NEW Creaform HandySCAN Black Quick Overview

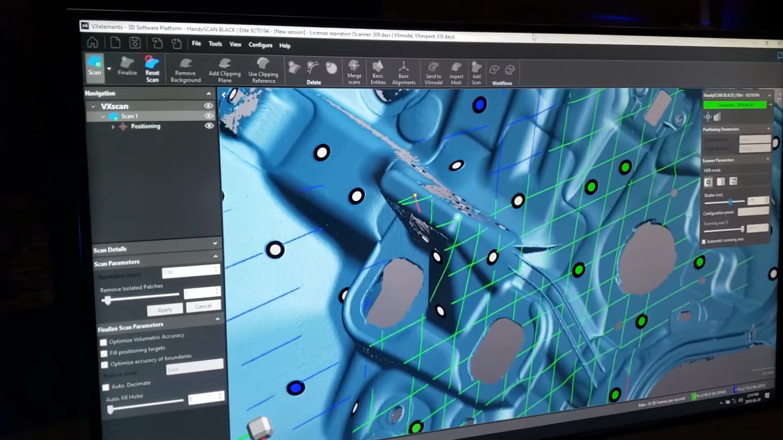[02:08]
So you can see if it's not able to see certain areas because you're too close or too far away that's now color coded
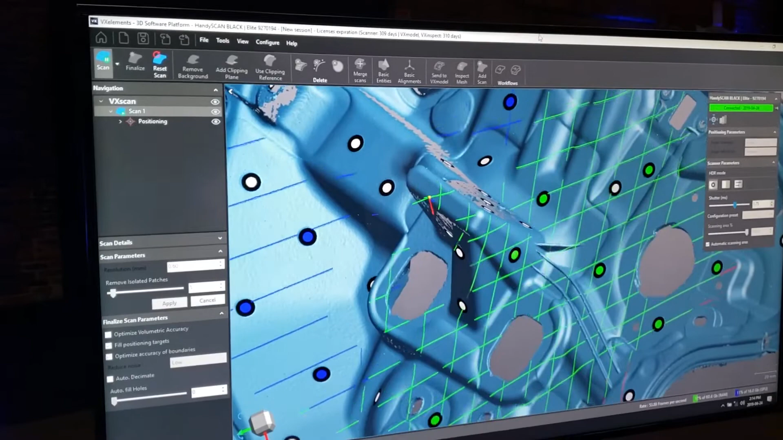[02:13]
on the actual laser lines you see on the screen. So with this new higher resolution and blue light scanning